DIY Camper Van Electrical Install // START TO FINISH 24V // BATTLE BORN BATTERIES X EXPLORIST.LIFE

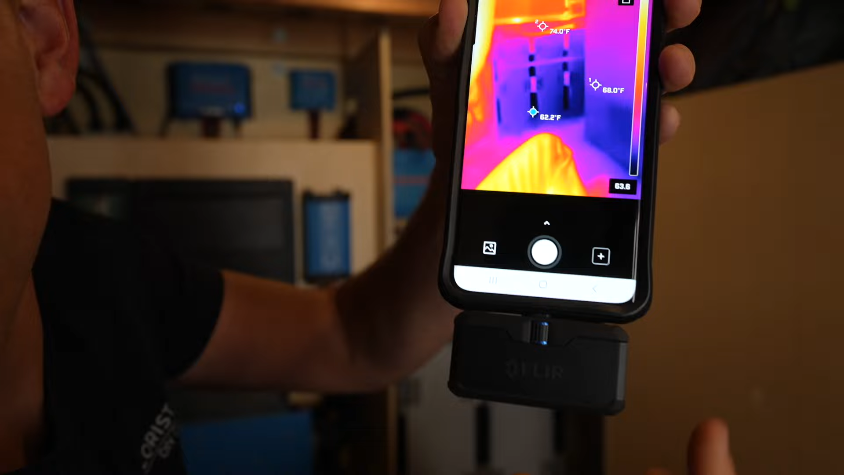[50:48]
And what we're looking at is these are the batteries back here just for context and the,
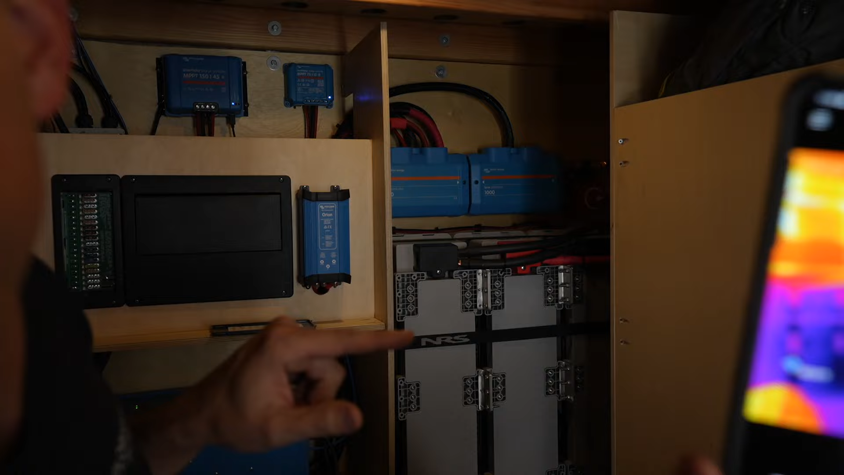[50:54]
um, dark purple here is colder and the white up here is hotter.
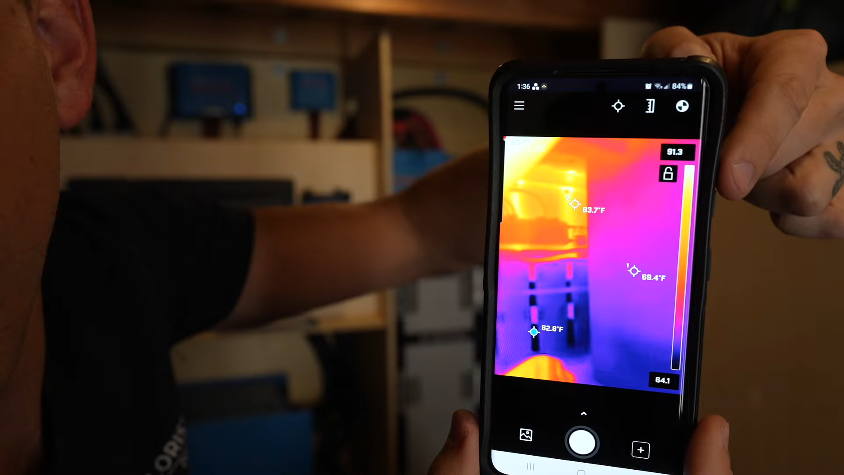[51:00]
So we kind of start looking around back there and see what is hot and what is cold.
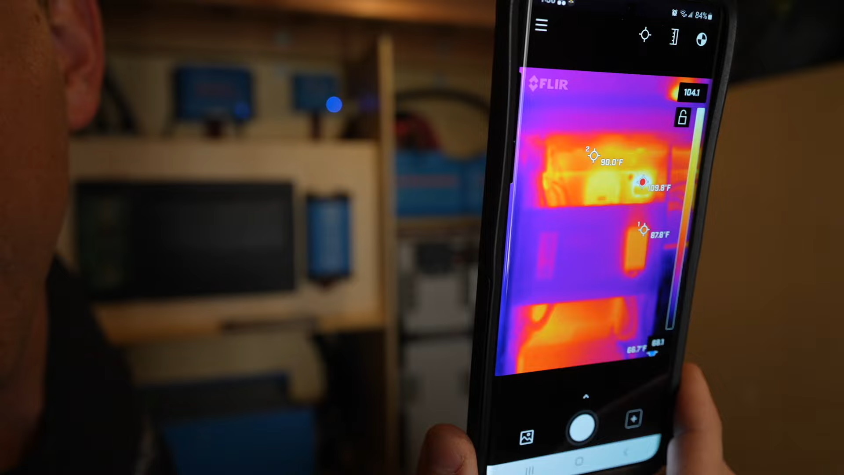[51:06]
And you actually see the steel studs of the box, which is kind of fun, but I've kind of looked at all the different terminals and connections and stuff like that. And there's really no excessive heat. Now we can see this wire right here is a little bit hot, but the wires only like 83 degrees. So that's not something we're like going to worry about.
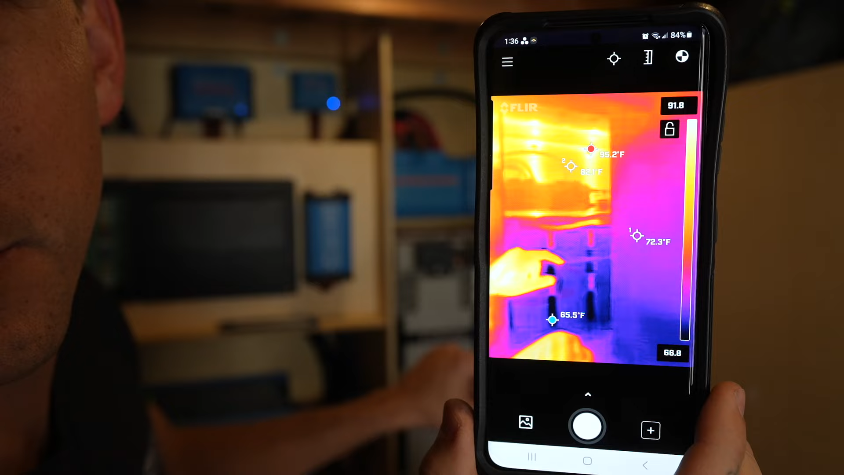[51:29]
Like you can see my hand is hotter than that wire and wires are going to heat up a little bit when there's power flowing through them. Going over here, we can see that the watch row is indeed hot because it is flowing lots of power,
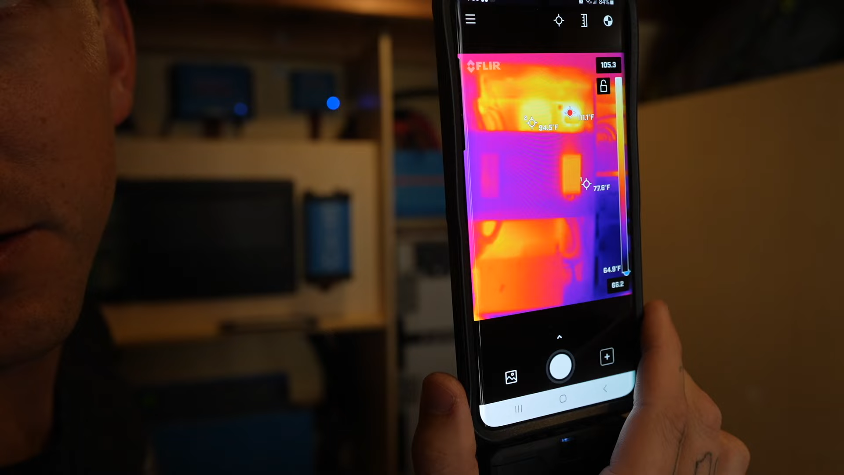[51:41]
but the wires aren't particularly hot. So we're not worried about those charge controllers. They're putting off a fair amount of heat.
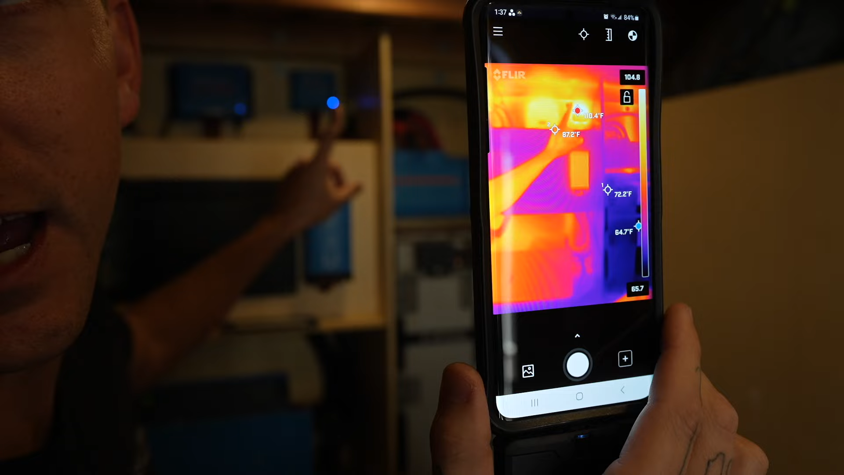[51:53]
This little guy in particular, cause he doesn't have a heat sink on the back, but nothing looks out of the ordinary. So I'd say all these crimps and wires are in good shape. So nice job, Cody. Good system.